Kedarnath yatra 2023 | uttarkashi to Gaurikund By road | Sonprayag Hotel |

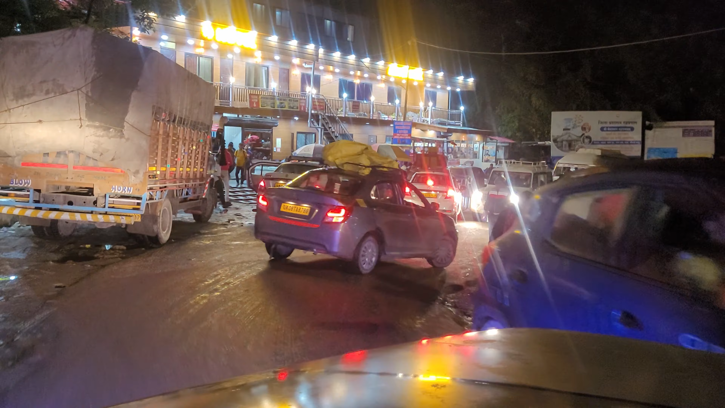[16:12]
সময় এখন রাত 9টা, আমরা এসে পৌঁছেছি সোনপ্রয়াগে। রাস্তায় জাম ছিল, যেটা আমি আপনাদেরকে জানালাম কিছুক্ষণ আগে।